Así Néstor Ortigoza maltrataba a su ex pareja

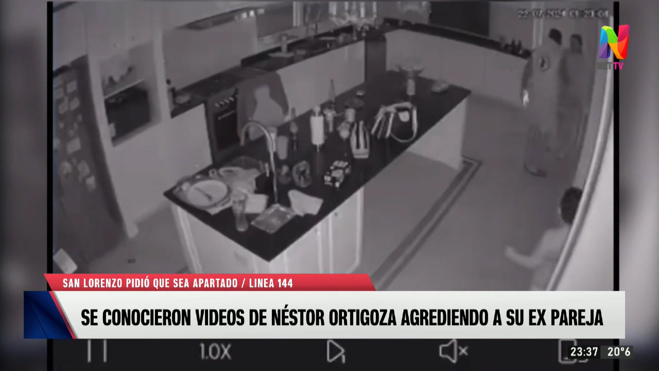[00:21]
Se difundieron los videos en donde maltrata a su expareja. Hubo golpes, empujones y un pelotazo también.